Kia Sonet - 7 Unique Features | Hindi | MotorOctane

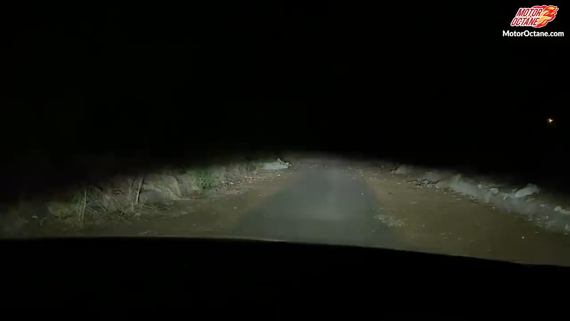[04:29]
our headlamp test there is no problem its reach its spread